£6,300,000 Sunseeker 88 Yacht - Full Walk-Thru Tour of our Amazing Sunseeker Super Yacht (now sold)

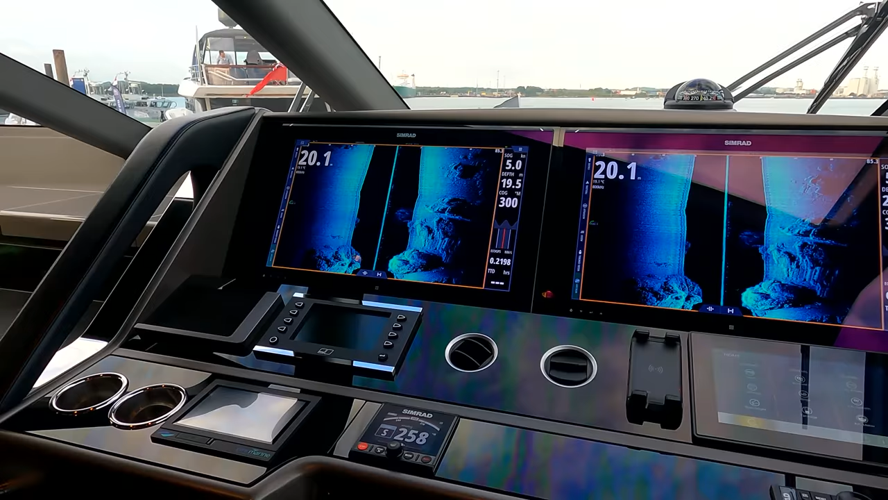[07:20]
fish finder capability there's a 72 nautical mile
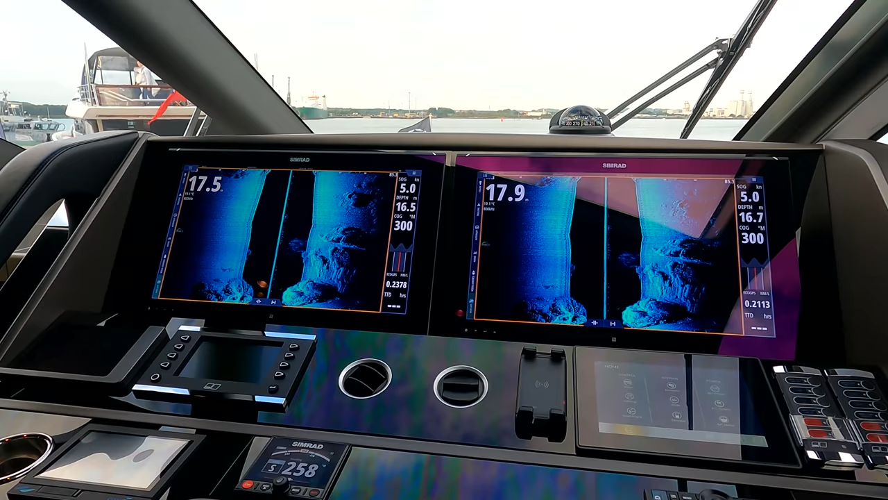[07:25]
radar up top open array we've got a tenant CM8
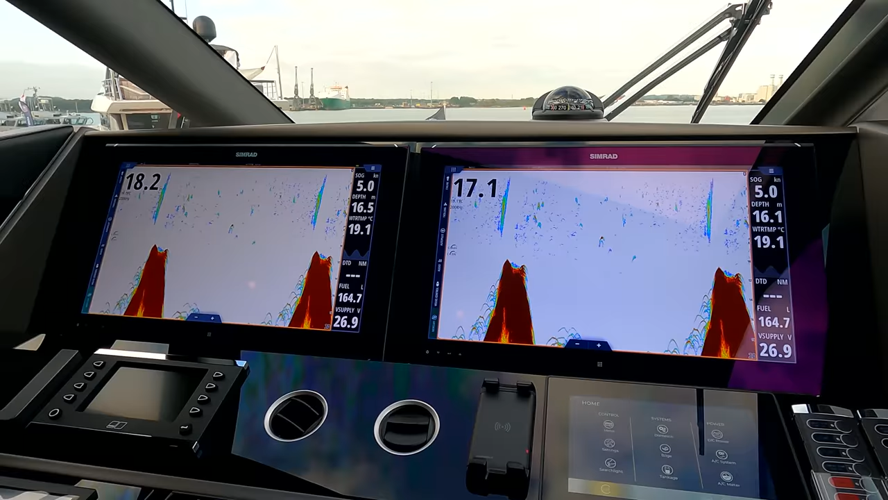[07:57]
On screen: water 19.1°C, speed 5.0 kn
fully touch screen those displays but just if you're underway saves the captain having to leave the chair so